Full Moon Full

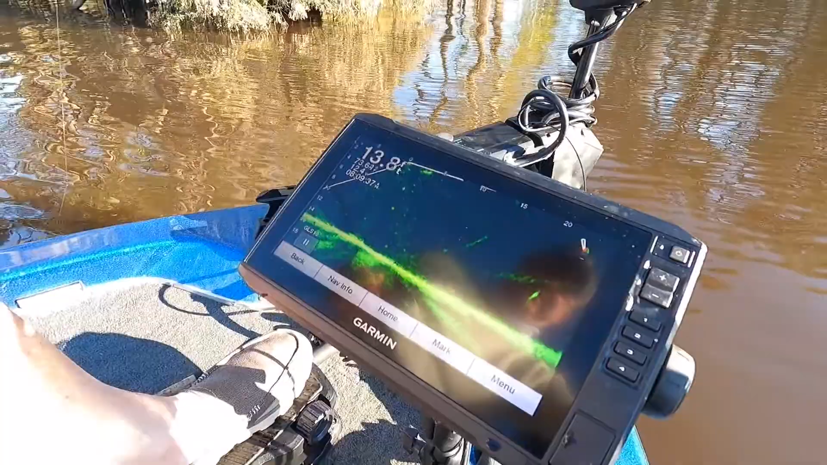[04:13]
that's a big catfish there where's that what you see in here dot that's a big catfish
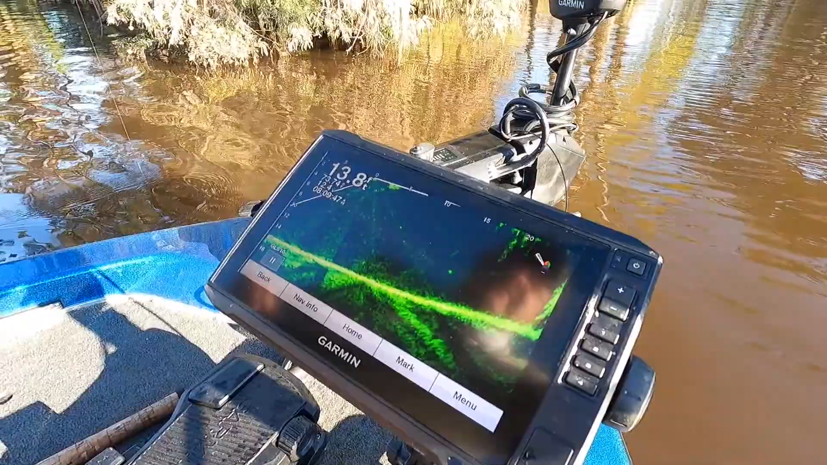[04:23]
that's the tree the branch hanging down no fish there there's a few in there any separation you see any dots you see separate that's a fish
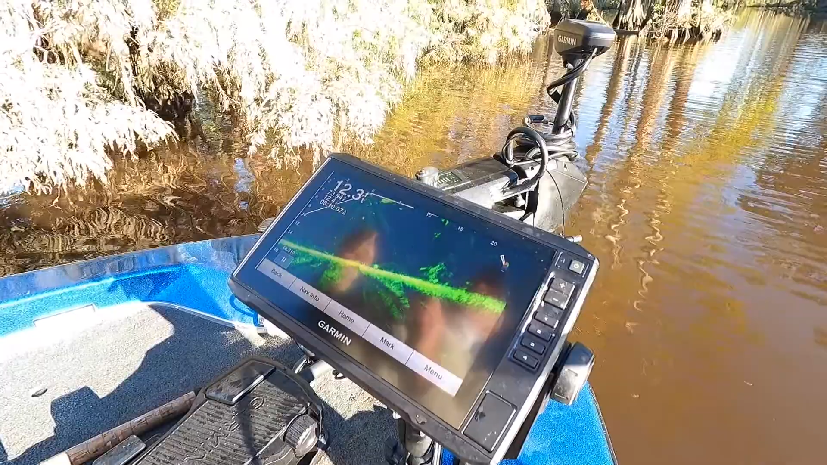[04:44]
the other day that were loaded right there you had you have a different conditions today the water is actually slowing down from going out so the fish are going to start spreading out
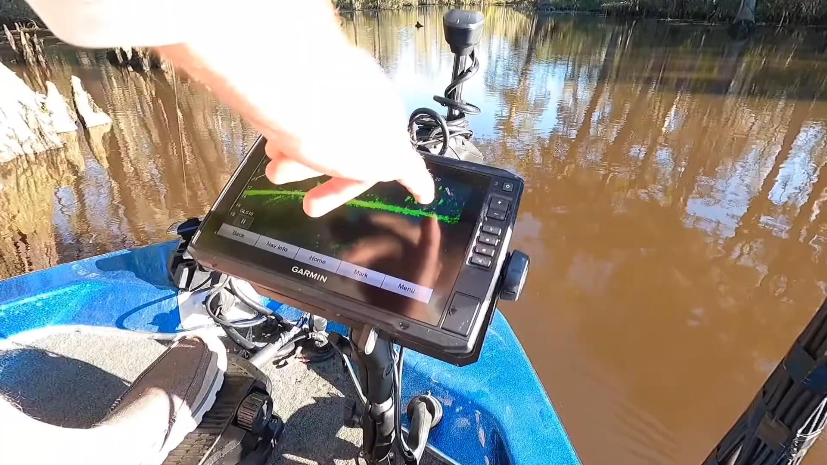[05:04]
all that right there is fish mixed into laydowns all the bright yellow spots that's all cycling
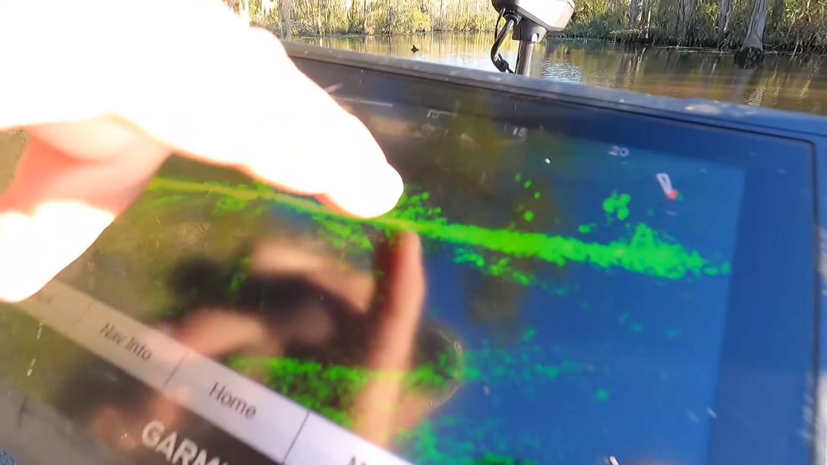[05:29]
that one pile right there yeah and then there's more fish right here
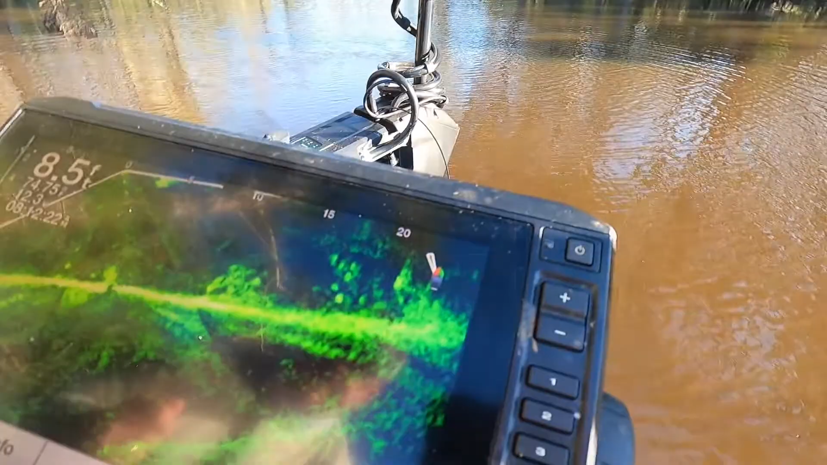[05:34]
we tim we uh picked up one nice one and uh but you you said the pattern looks like it's changed this we're in a
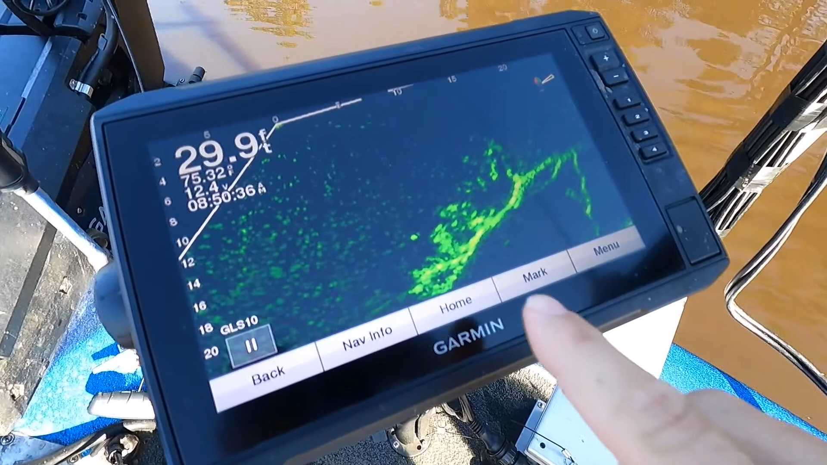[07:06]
On screen: depth 29.9 ft
it's all right in here yeah all right there's
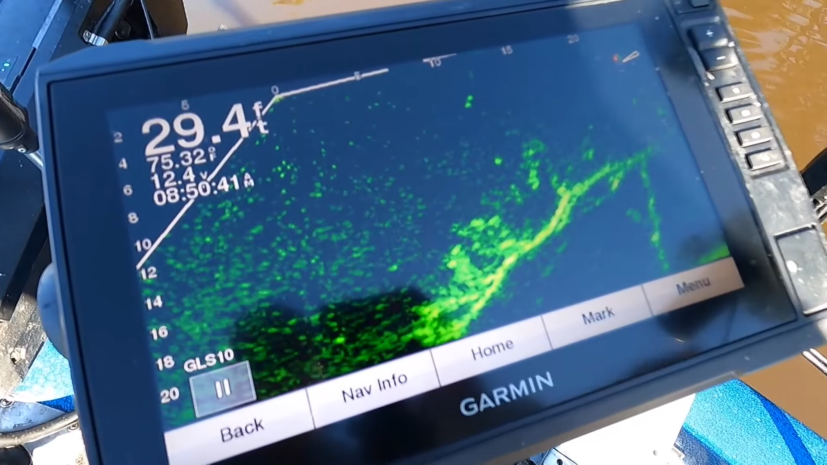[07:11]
On screen: depth 29.4 ft, water 75.32°F
this little more going down let's see if they're hungry tim full moon all night
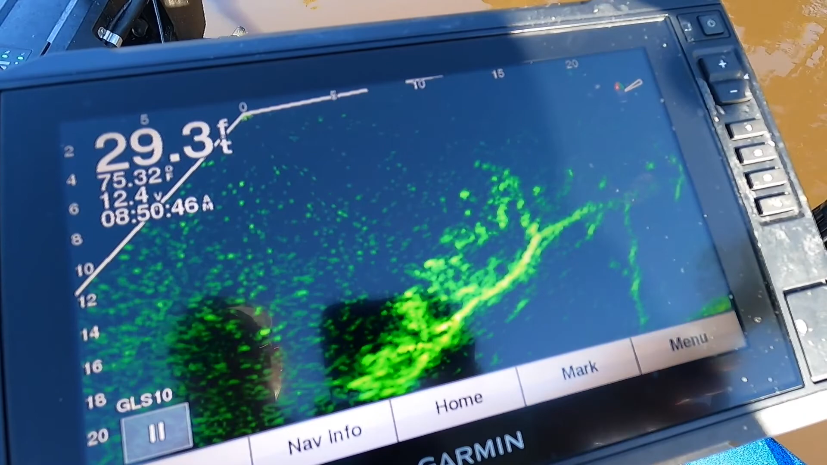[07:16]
On screen: depth 29.3 ft
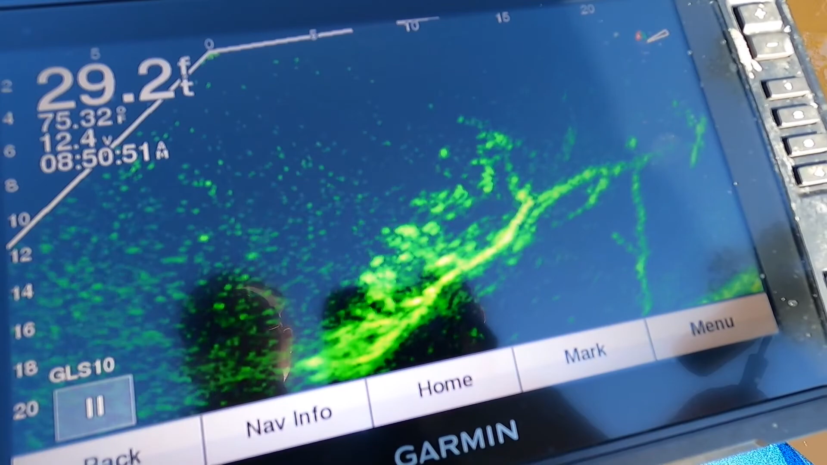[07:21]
On screen: depth 29.2 ft, water 75.32°F
they just don't look like no those they don't want to play they just don't look like they're ready for breakfast so let's see let's see go may go down to get one that wants to play
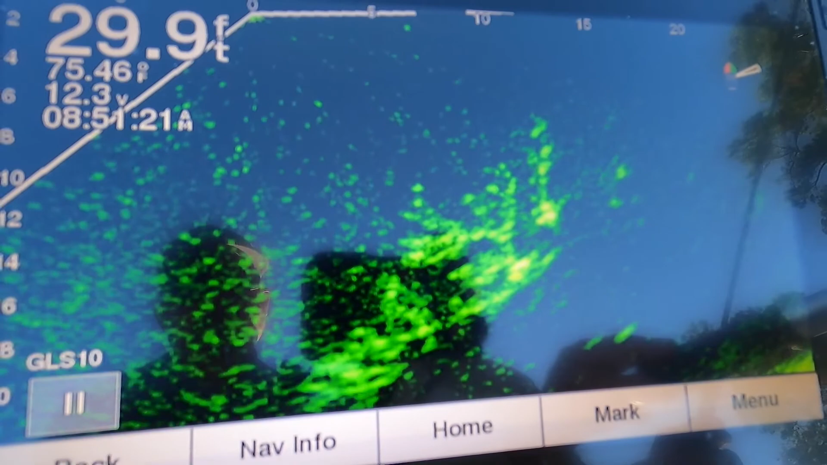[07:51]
On screen: depth 29.9 ft, water 75.46°F
i have a whole idea might not play a couple of them swimming around